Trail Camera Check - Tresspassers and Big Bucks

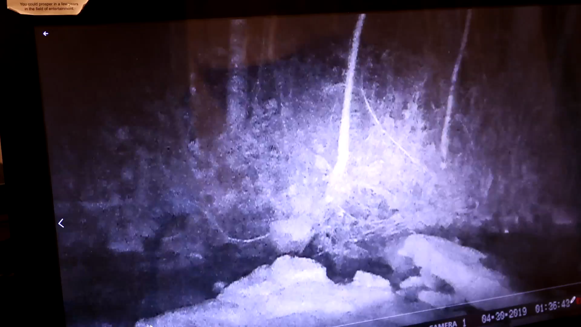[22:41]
Look here on the bottom. Armadillo in the night time. Tennessee armadillo. Then there's a bobcat. Look at that.